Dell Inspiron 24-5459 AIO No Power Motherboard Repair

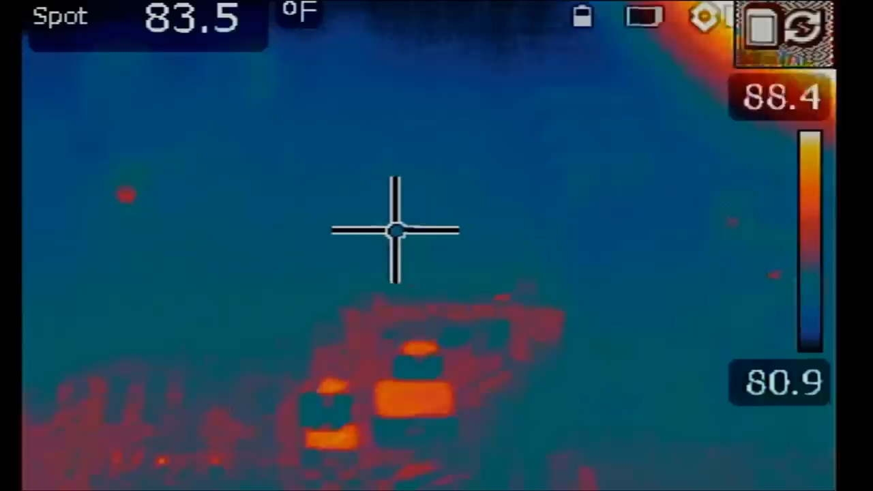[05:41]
On screen: spot 83.5°F
And see what happens. Oh, look at that.
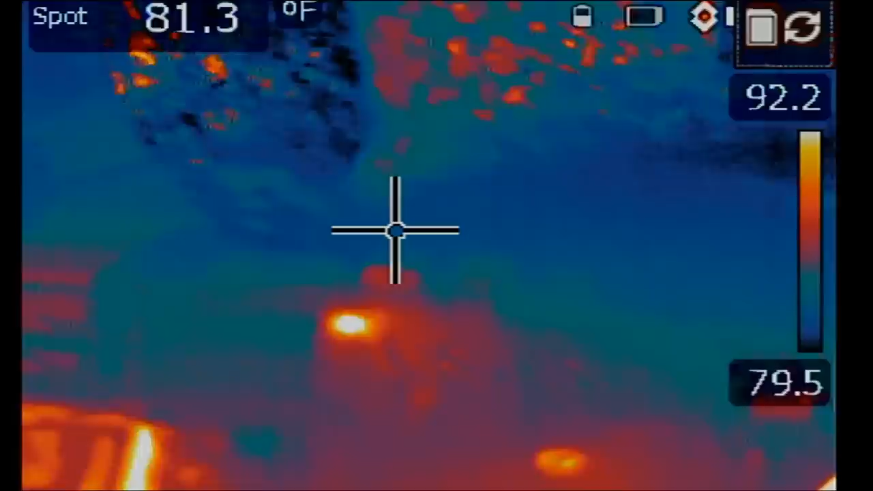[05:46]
On screen: spot 81.3°F
Look at that. Right here. Right here. Right over here.
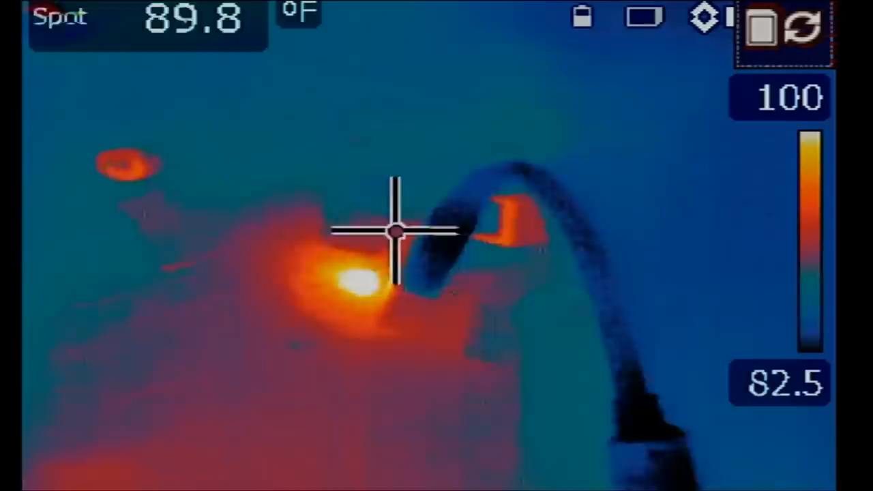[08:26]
On screen: spot 89.8°F
I see something hot here right next to the power cable.
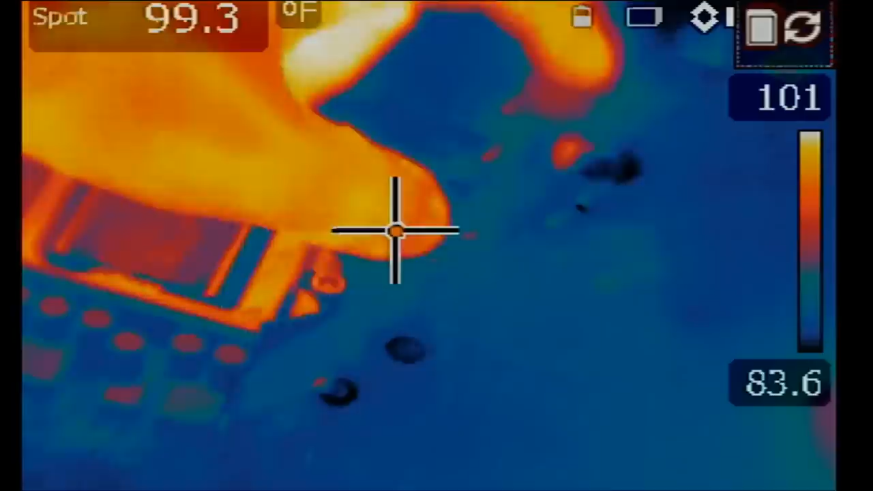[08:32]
On screen: spot 99.3°F
And right here, the same area that we were pointing to,
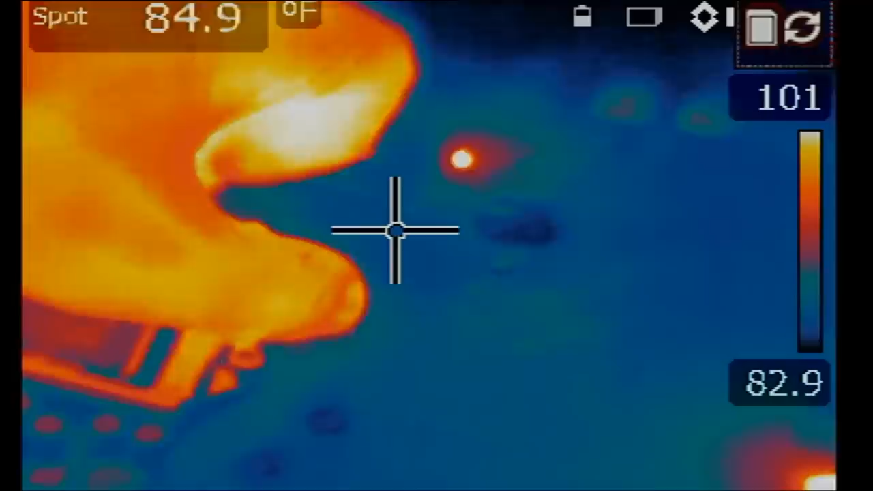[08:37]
On screen: spot 84.9°F
it's blinking. You see?
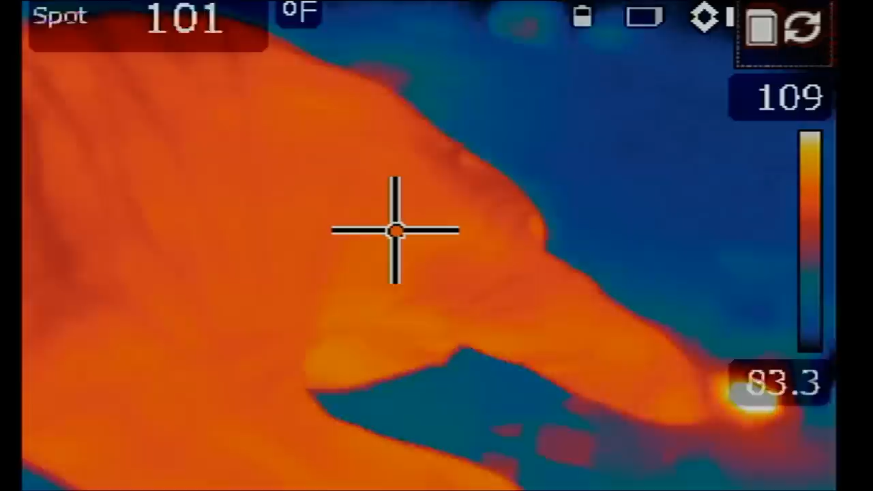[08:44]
On screen: spot 101°F
So I need to look here and see what's going on. And then we have something blinking here, probably because of the faulty capacitor.
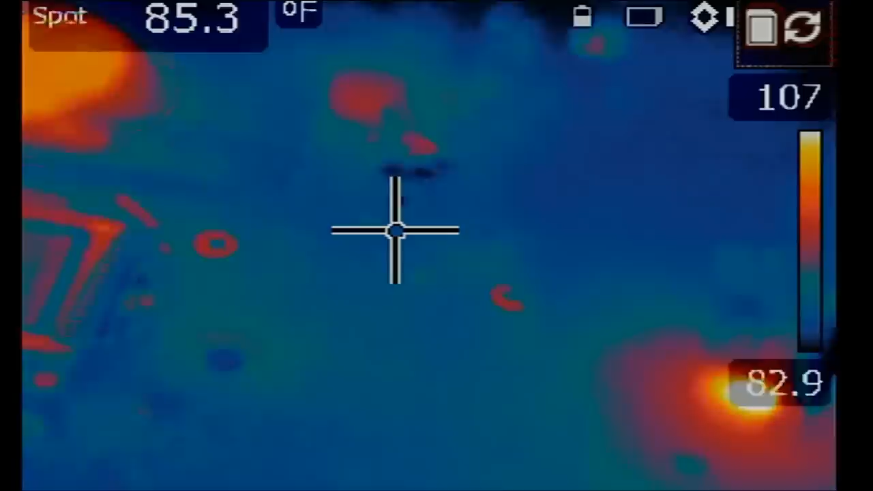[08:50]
On screen: spot 85.3°F
Anything else?
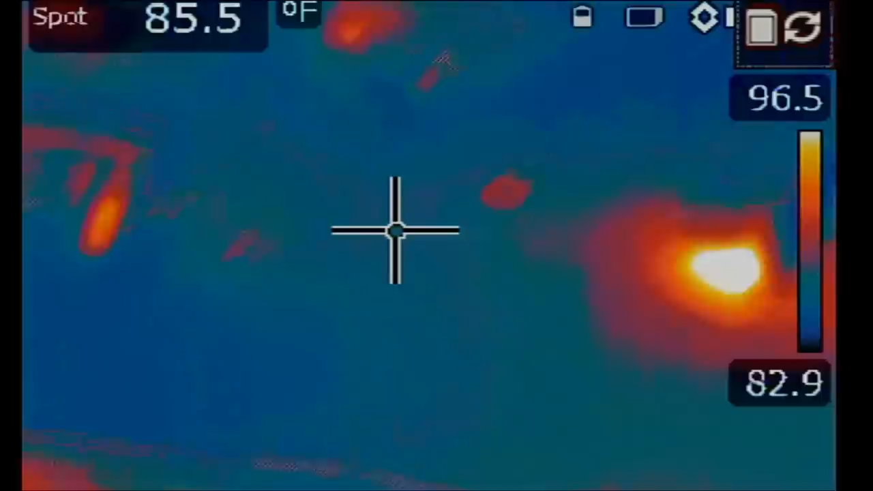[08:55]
On screen: spot 85.5°F
And nothing else on this side of the board. What if we flip the board and look on the back?
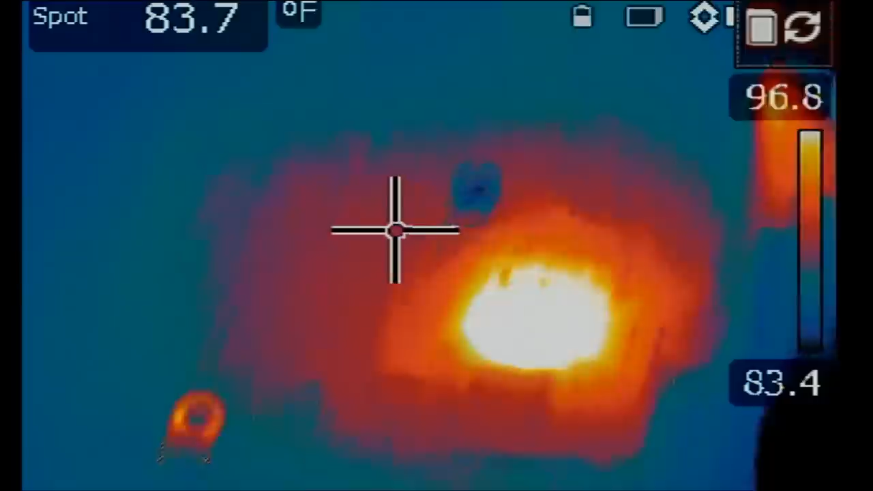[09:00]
On screen: spot 83.7°F
Yeah, definitely we have something going on from the power connector.
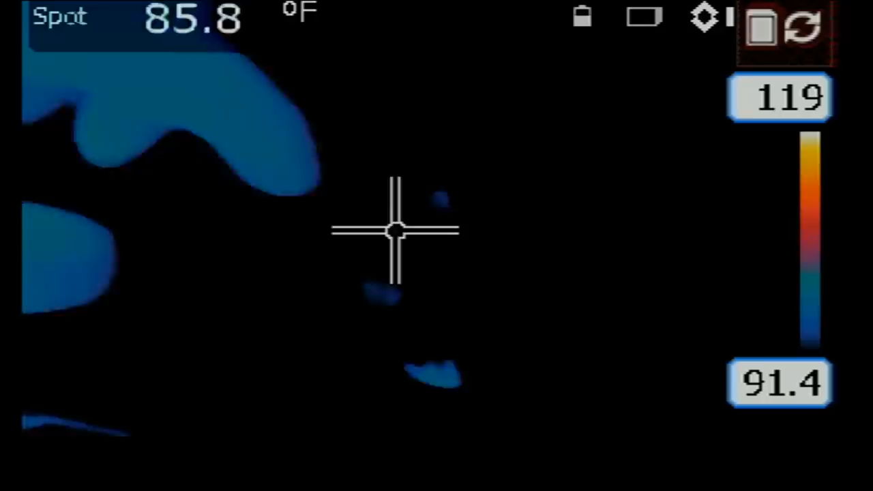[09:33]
On screen: spot 85.8°F
You see? You see that cap, how it's flashing? And the flashing of the cap is
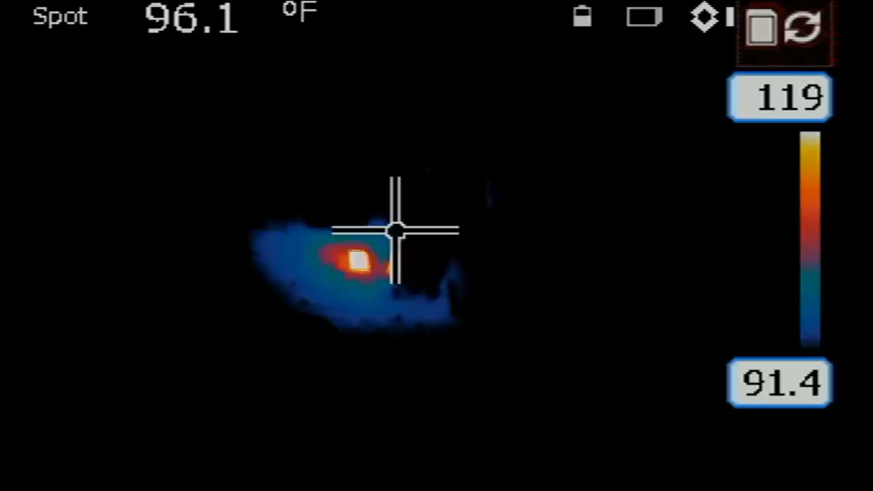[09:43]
On screen: spot 96.1°F
related to something next to the power connector.
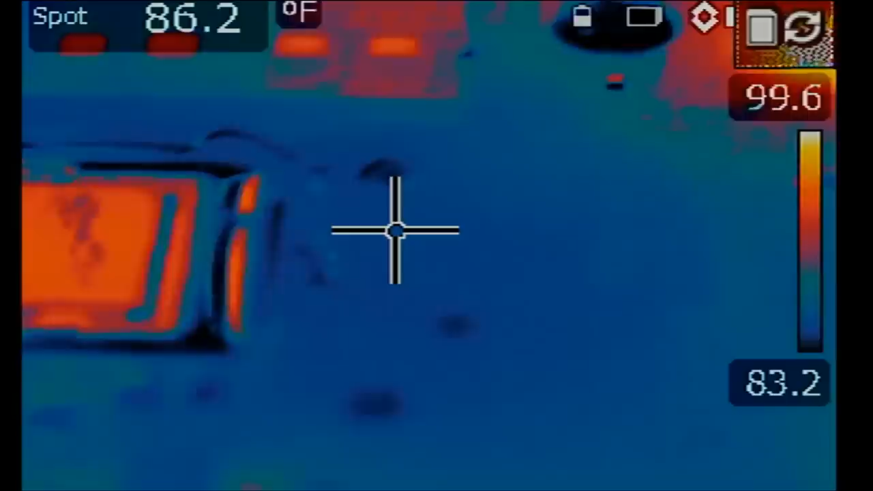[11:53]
On screen: spot 86.2°F
The board looks normal now. Let's go ahead and replace the capacitor. We do not have anything blinking anymore, nothing flashing.